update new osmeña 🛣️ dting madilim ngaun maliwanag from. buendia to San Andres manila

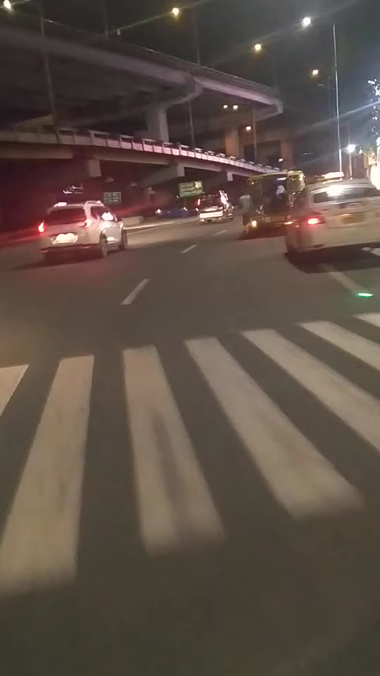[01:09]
Dito po papuntang sa Alabang. Dito na po tayo sa inalim na Magallanes sa Usmeña Highway.
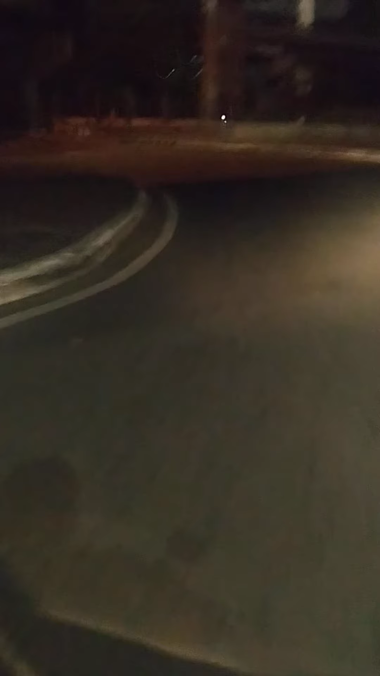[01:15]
So guys, madilim pa siya dito, madilim.